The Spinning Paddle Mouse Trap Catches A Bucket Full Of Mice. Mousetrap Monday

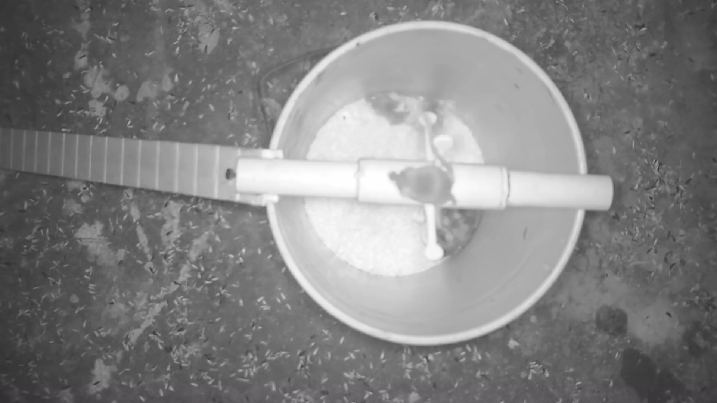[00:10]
So stay tuned to see this mouse trap in action. Today for Mouse Trap Monday, we're going to test out this spinning bucket style mouse trap. I've tested out hundreds and hundreds of mouse traps and
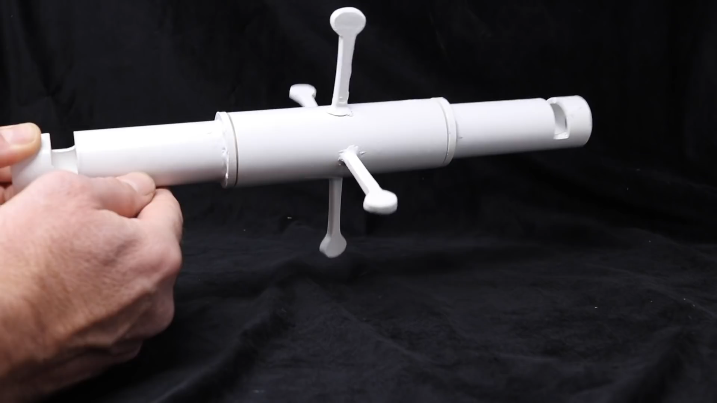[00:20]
this is basically a hybrid of two of my all time favorite.
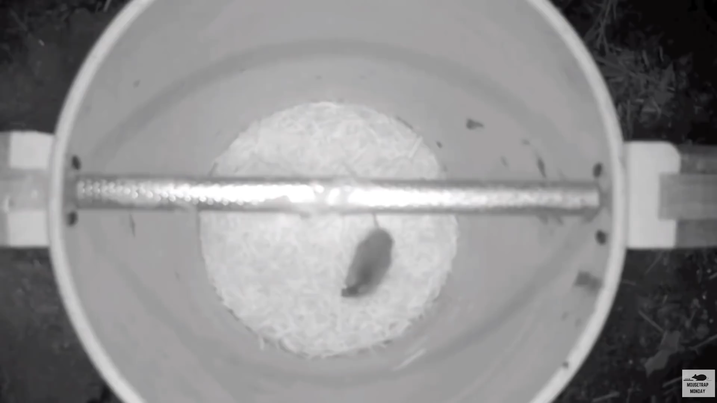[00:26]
The rolling log, you put this across a bucket, bait in the middle, the mouse climbs out on it spins and dunks them.
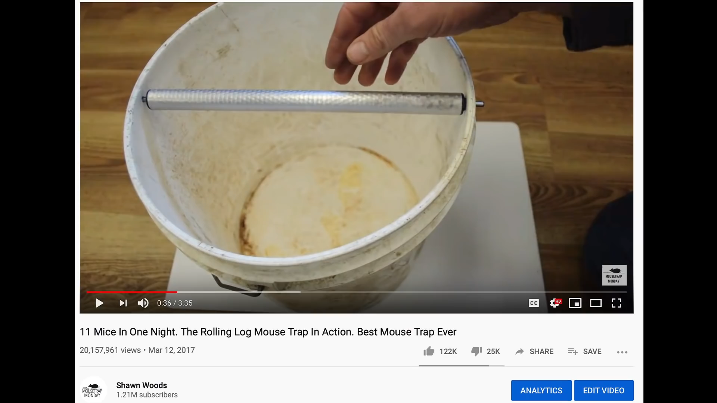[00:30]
This is my most popular video with over 20 million views. And this mouse trap, the Muscal Mill.
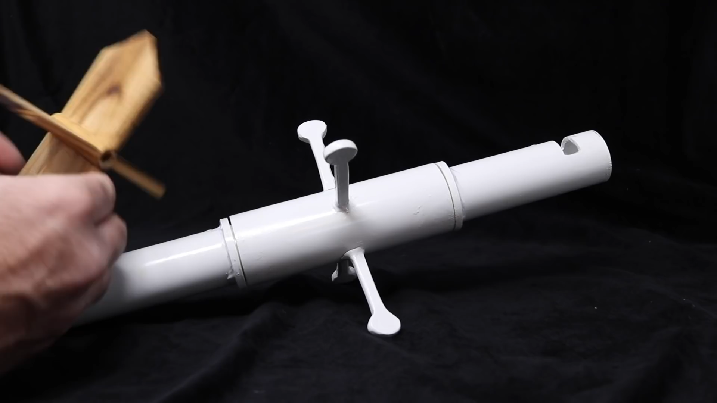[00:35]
It sits on a spindle, the mouse crawls out on it, tries to get the bait on the edge of the paddles.
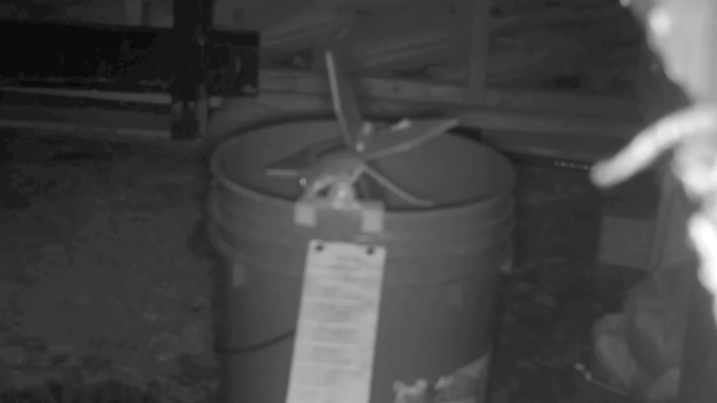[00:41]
And when the mouse's weight goes off the center of gravity, it spins and they drop. This Muscal Mill mouse trap was described in a book over 429 years ago.